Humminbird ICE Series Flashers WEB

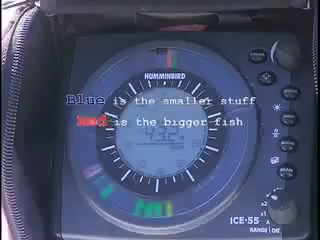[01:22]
Blue being the smallest, red being the brightest, and all the spectrum in between. I like to see the change in the fish size and the size of the bait in the water.
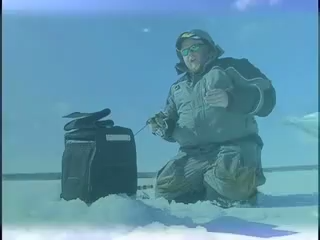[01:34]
Everything in the water column has a size, and this helps you sort it out really fast.
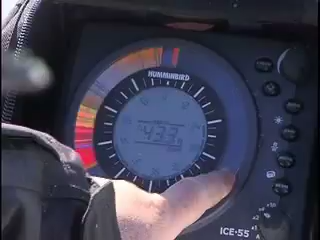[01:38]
I want to see where the plankton is, where the minnows are, and where the fish are. That's how I can approach the fish.
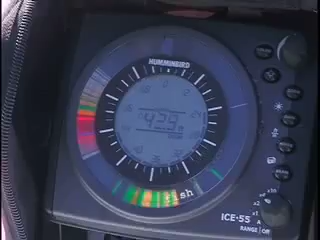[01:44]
I can come in and drop it to the right zone where they're feeding, not just where they're sitting. Oh, there's a jumbled perch.
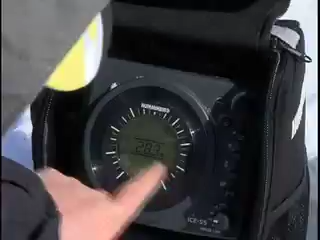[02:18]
Of course, I'm at 28 feet, and then it's only got one set of numbers. The scale that you're at. In winter flasher units, I like the zoom function on the hummingbird because you can dial it
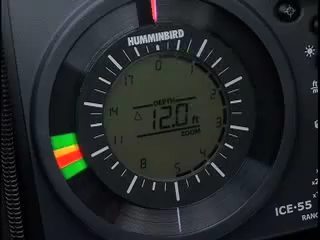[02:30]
On screen: depth 12.0 ft
to any part of the water column and zoom in twice as detailed.
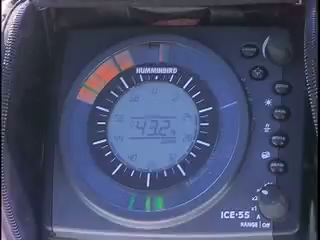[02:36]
So you can see up close what the fish are really doing. If they're moving around or if they're holding still.
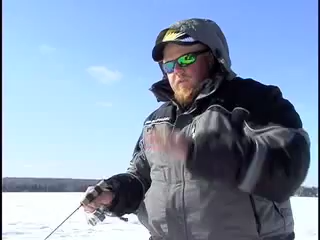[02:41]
If you zoom in and it's separate, you know it's bait fish.
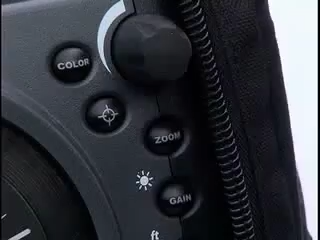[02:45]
Using the zoom is great to determine what's down there. Well, here's a little tip too on how to set the target line.
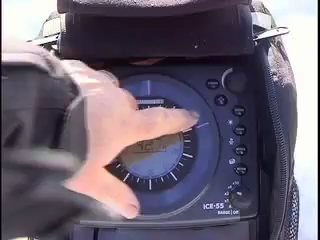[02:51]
Here's the target line. I like to use that to set it to where I've been catching the fish. Right about there.
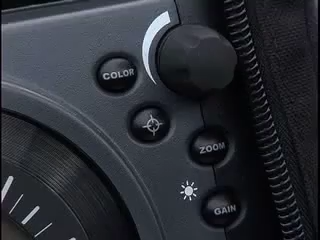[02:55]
You just hit it here, and then I'm going to put it right here where the fish are hitting.
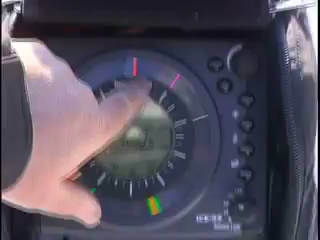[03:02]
As I'm turning it, it'll show you the depth of where the target line is.
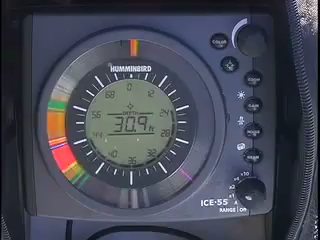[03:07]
There's my target line, and I can drop my lure to it every time so I don't disrupt the fish.
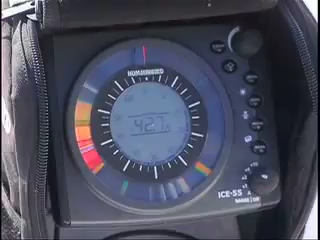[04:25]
Coming up there to test it out. I gotcha. There. That should be good.